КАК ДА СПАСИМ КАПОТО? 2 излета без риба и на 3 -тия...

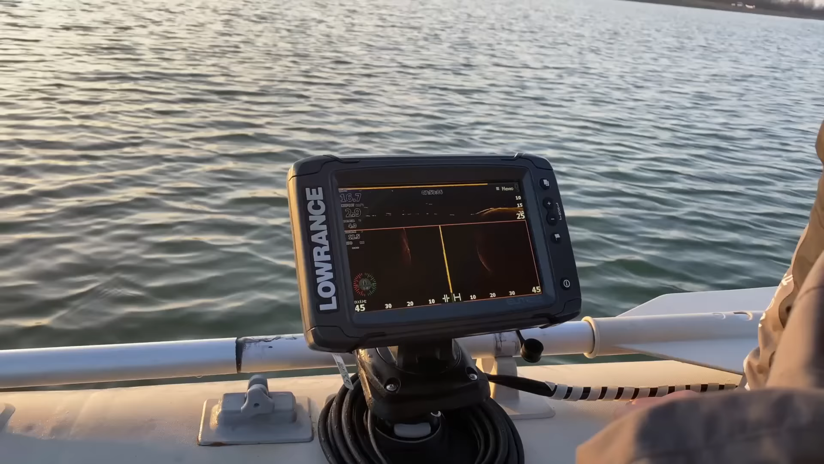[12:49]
Това нече е по дъната тия риби, нали? Да, тия са долу вижд. Етва.